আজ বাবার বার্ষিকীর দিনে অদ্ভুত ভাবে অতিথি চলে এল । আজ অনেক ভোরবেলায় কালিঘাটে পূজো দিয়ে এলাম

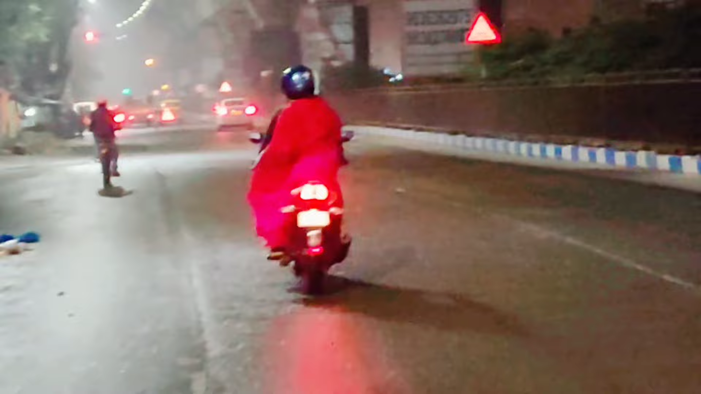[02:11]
তো দইঘাটে ওখানে গিয়ে আমার ভাই স্নান করবে, স্নান করে তারপর হচ্ছে যাব মায়ের মন্দিরে।
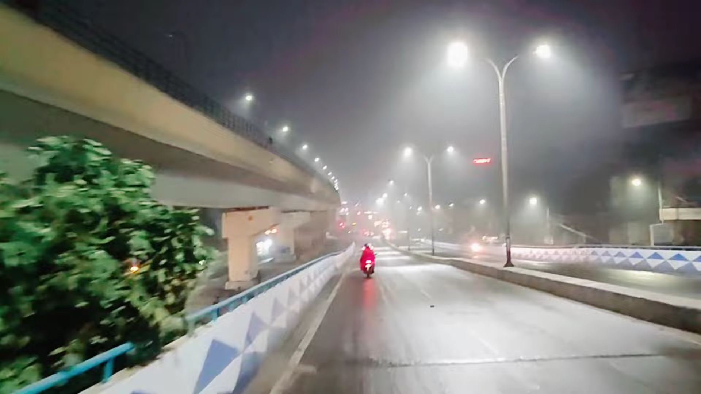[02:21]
তো আর এখানে দেখো এই যে ব্রিজের ওপর উঠে গেছি, তো ব্রিজের ওপর থেকে যাচ্ছি। আর আমার তো একটু উঠতে ভীষণ ভালো লাগে, তাই একটু তোমাদেরকে দেখালাম। তো চলো এবারে চলে যাব দইঘাটে।